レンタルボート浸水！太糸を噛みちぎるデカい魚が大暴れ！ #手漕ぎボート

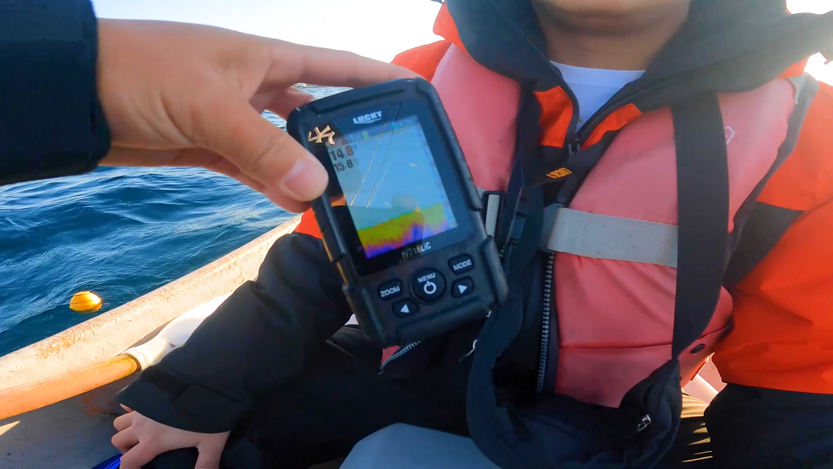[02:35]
ここからもらえる情報は基本的には地形が一番大事ちょっと緑の藻が生えてたりとか水深にゴツゴツが分かったりして